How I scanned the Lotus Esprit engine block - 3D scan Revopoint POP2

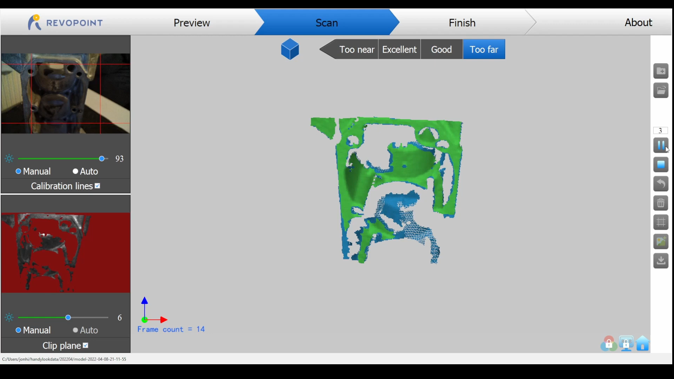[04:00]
An armature scan doesn't need to take very long as with the prior study only the areas of importance need to be captured.
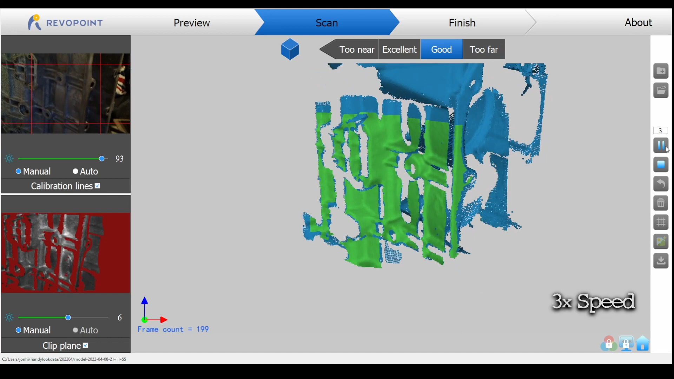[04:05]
Don't be afraid to step back and scan this object at a distance to ensure good coverage.
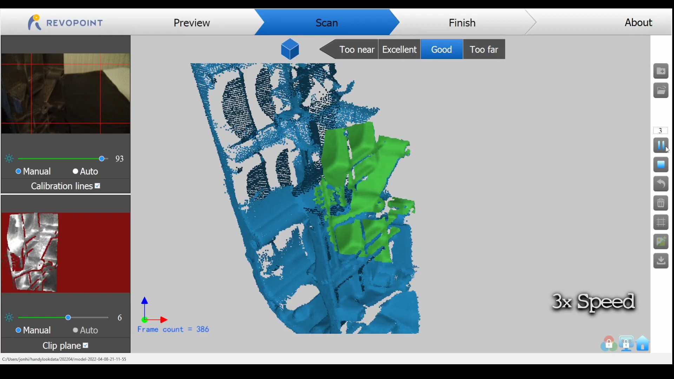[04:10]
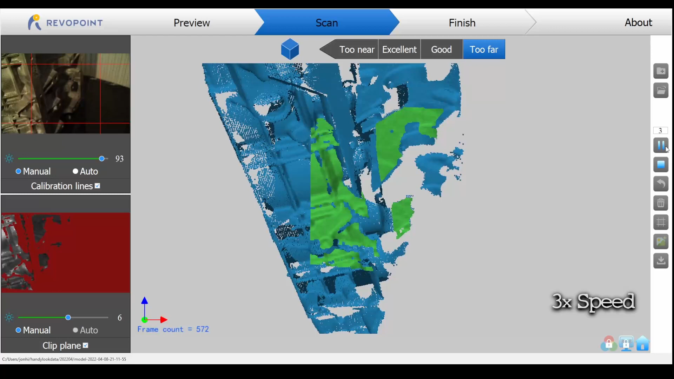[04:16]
Here is the finished article. As you can see it's far from perfect but that is the point.
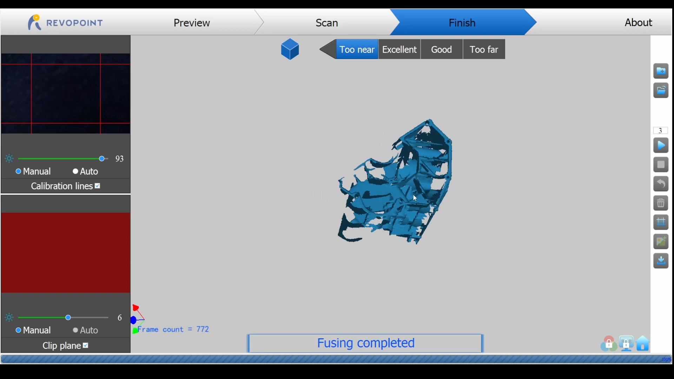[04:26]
Now the detailed scans of each of the sides of the engine block can be
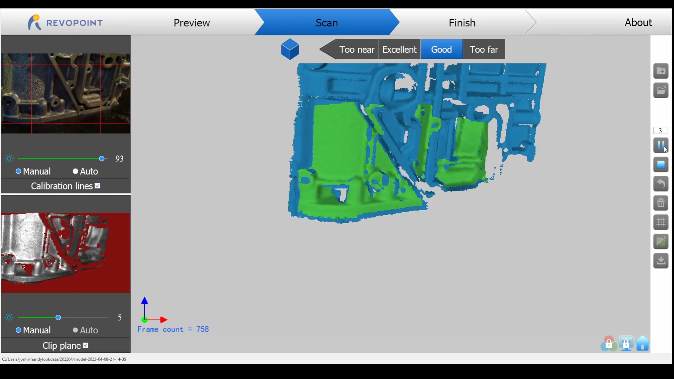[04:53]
Here is the armature scan as a mesh.
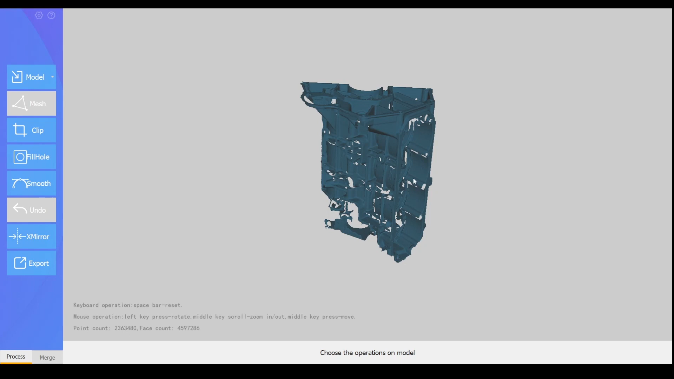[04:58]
This is what is going to form the basis of all the locations for the detailed scans to latch onto.
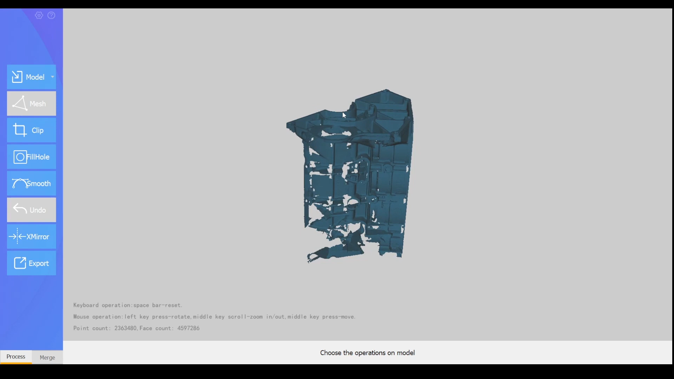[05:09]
I find that merging meshes has a higher success rate than merging raw data. Don't ask me how it works I just find that it does work.
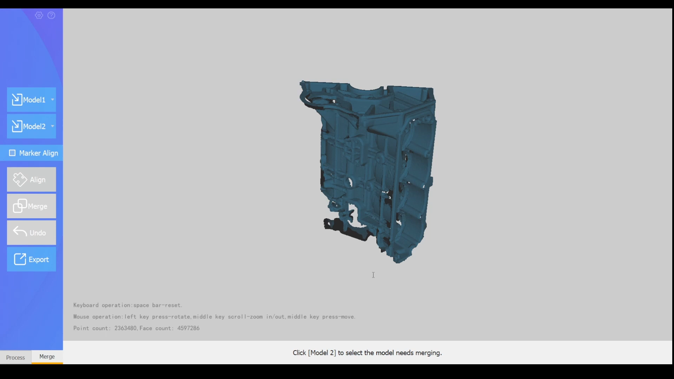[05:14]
But by all means experiment with your own workflows.
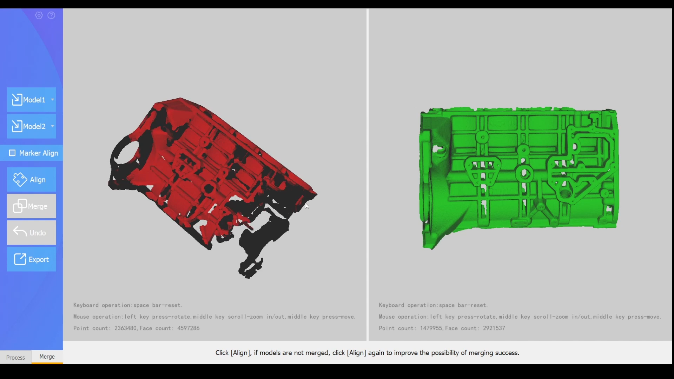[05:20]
Now to start the merging process.
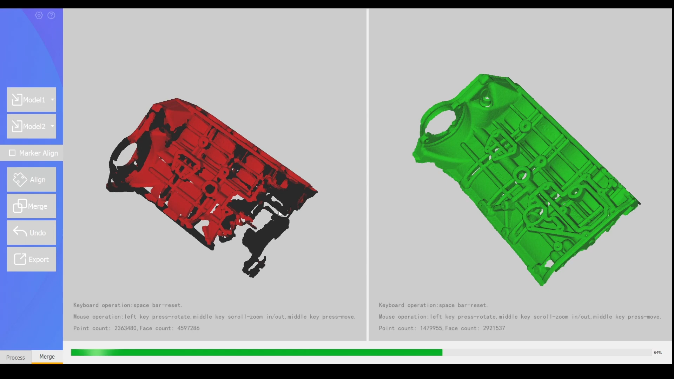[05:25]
Yes I am using an older version of the software because it just works and is more stable for me.
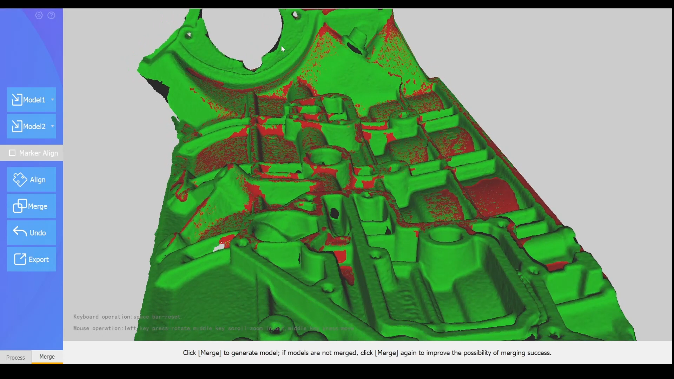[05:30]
60% of the time it works every time. Again as before feel free to do what works best for you. There is no correct way.
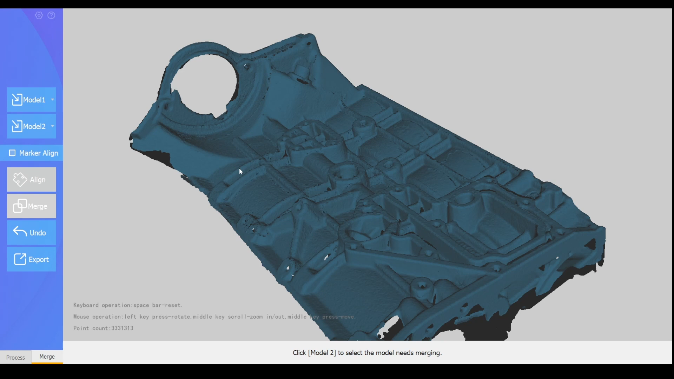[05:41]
So now it's just a case of adding the parts to each other and processing them.
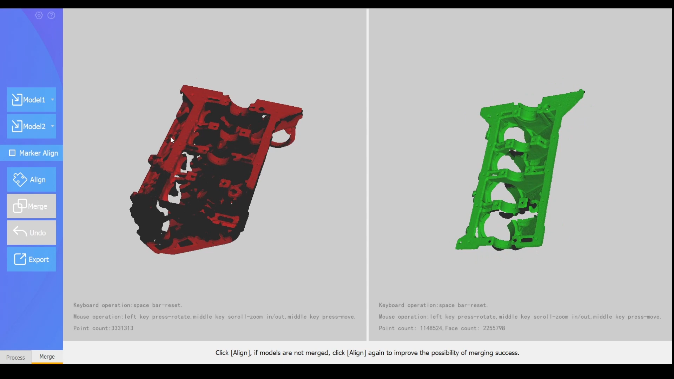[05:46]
Adding each one in turn. It doesn't matter if you make a mistake.
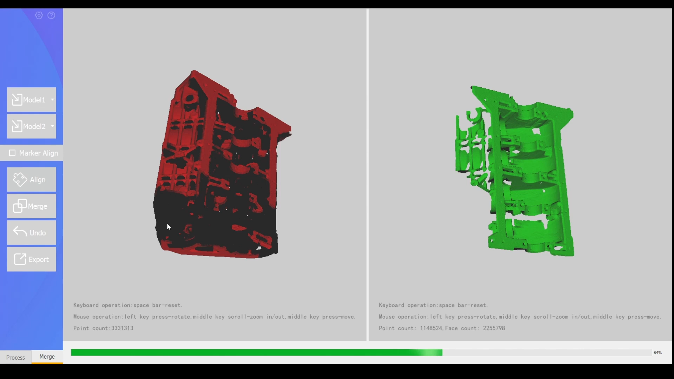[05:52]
Keep the component files safe and simply try again until you get the desired effect.
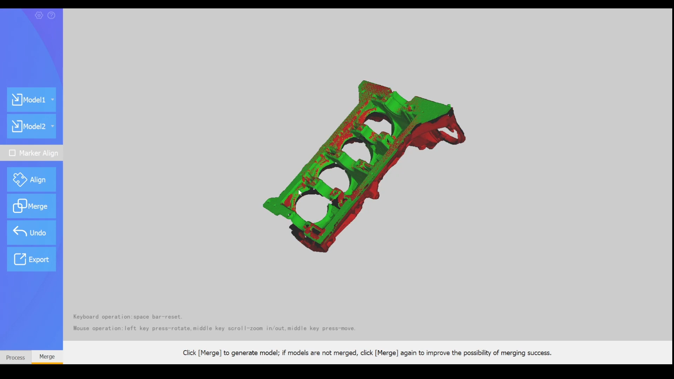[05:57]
If you made a mistake and you need to rescan an area you can do this very easily and not have to redo hours of work.
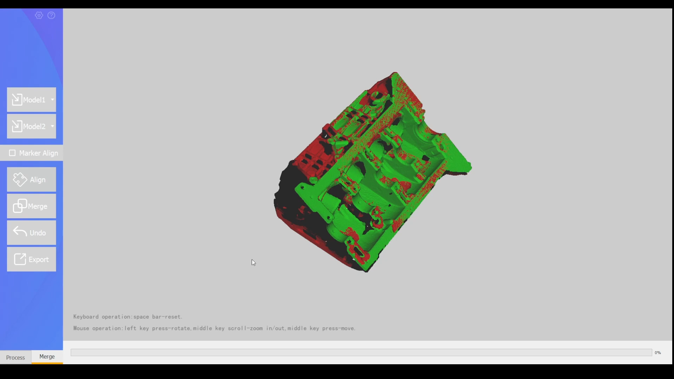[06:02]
Be sure to check the alignment has worked on every single stage. The software does bend and warp scans to fit and if that happens
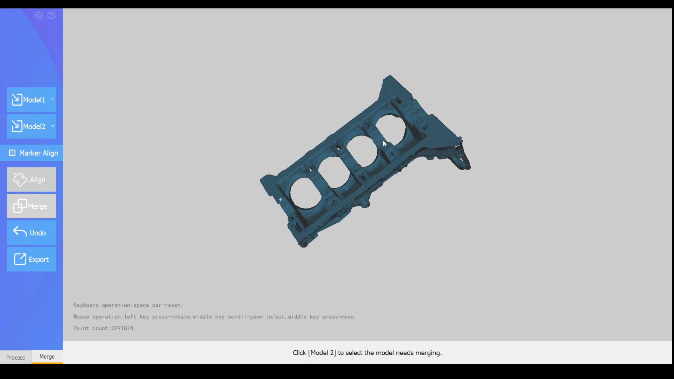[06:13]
you can get compounded stacked errors and a totally deformed end result by using this method.
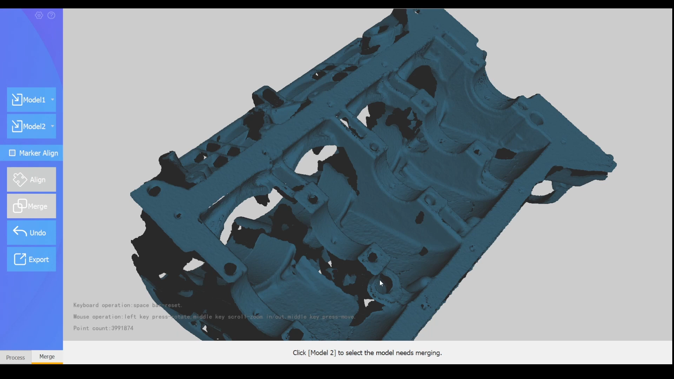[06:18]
So take your time and make sure it's right.
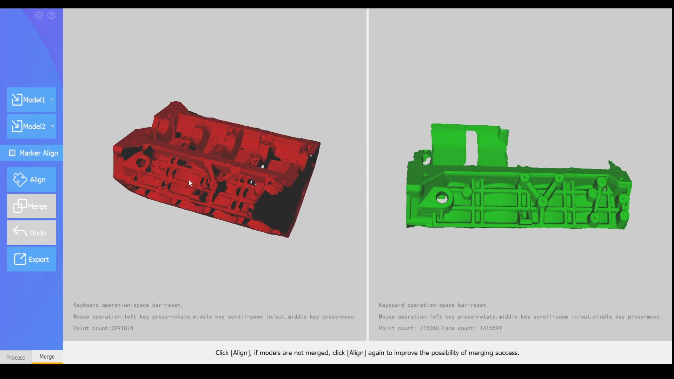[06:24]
These segments are sped up. This process all in all took about 20 minutes in total.